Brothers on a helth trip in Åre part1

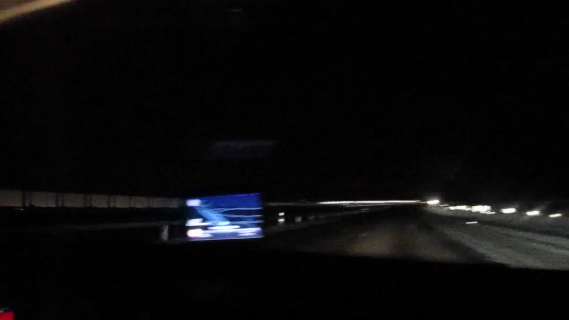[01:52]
Like a bridge over troubled water. Oh, maybe they have speed cameras here. Easy, easy.